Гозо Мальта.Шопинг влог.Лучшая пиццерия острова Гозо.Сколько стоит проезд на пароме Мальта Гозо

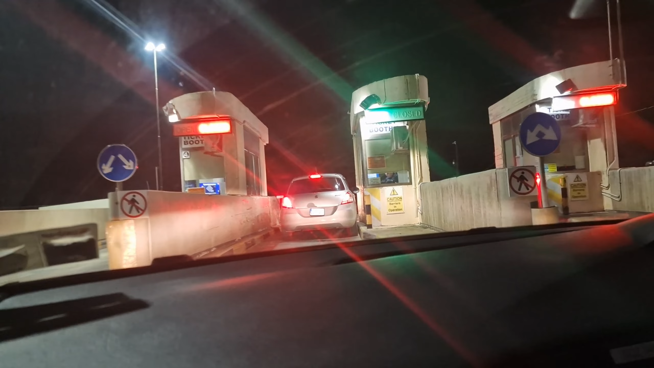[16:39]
И мы подъехали, вот теперь мы будем платить Отсюда, приплыть сюда-то вы можете
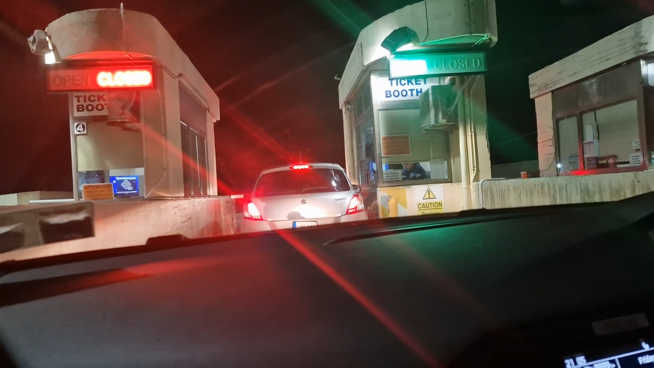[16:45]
Бесплатно А вот уплыть отсюда надо будет заплатить Здесь сколько, мы сейчас посмотрим
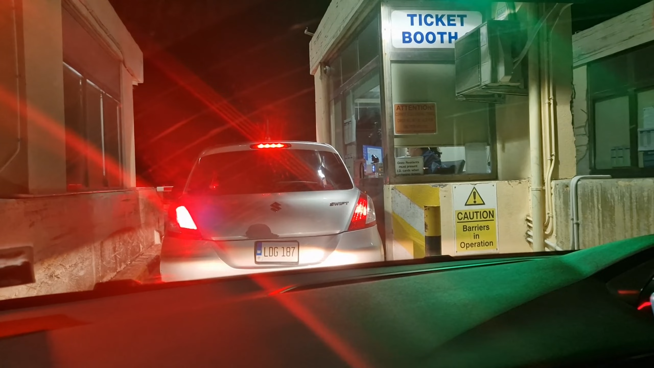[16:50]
Подъезжаем к кассе Шлагбаум Бам-бам-бам И теперь, здесь надо опять прикладывать карточку, да?